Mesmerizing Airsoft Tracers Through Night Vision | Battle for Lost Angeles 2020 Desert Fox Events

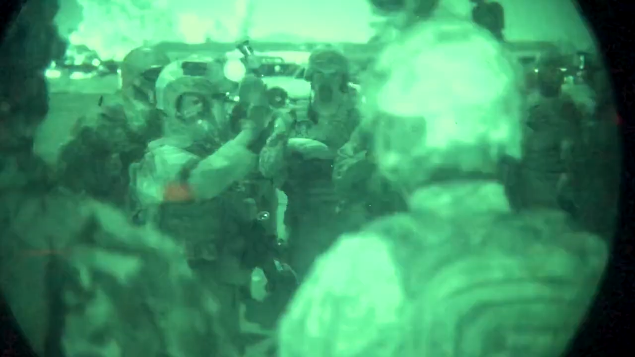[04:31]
Players may rent the latest in night vision technology from Night Vision Inc.,
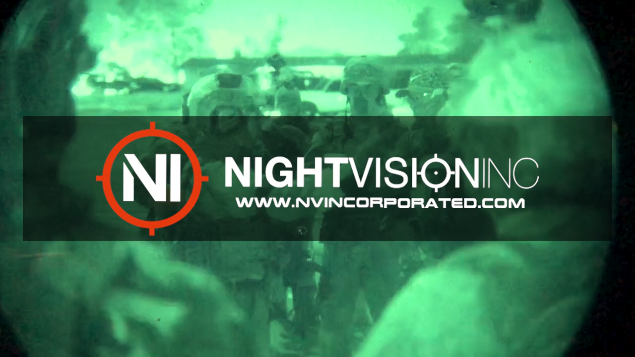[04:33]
including white phosphorus and thermal tubes.
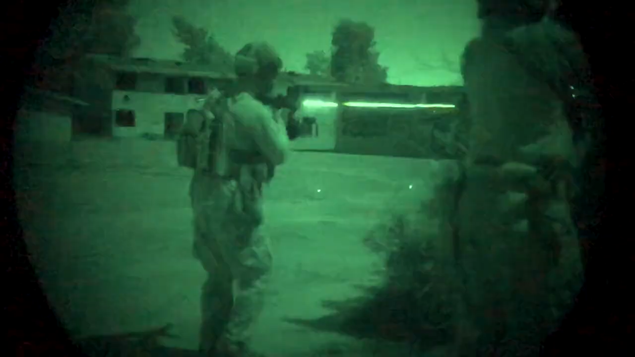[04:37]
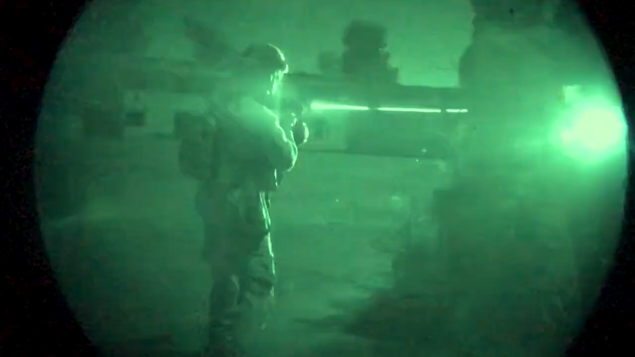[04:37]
Tracer BBs, flashlights,
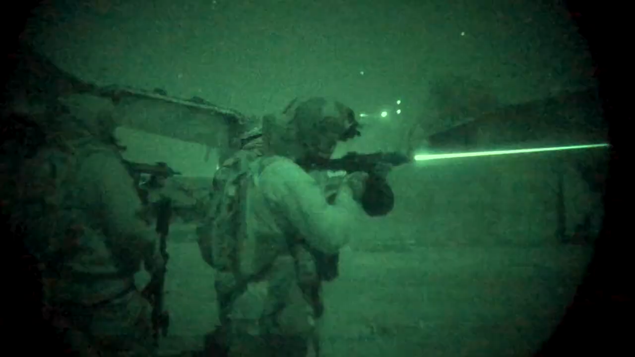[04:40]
and lasers fill the night sky as players clash for capture point supremacy.